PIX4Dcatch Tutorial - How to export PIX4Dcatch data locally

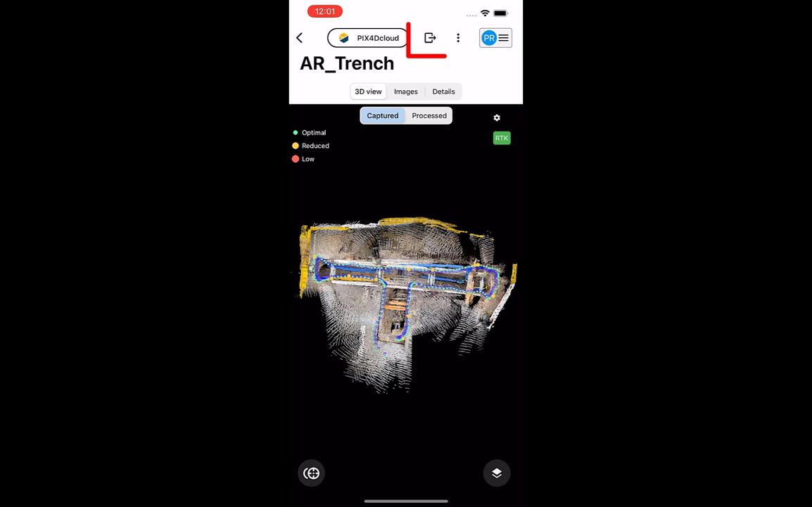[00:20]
Tap the Export icon at the top right of the interface. To export your data locally, tap Export All Data.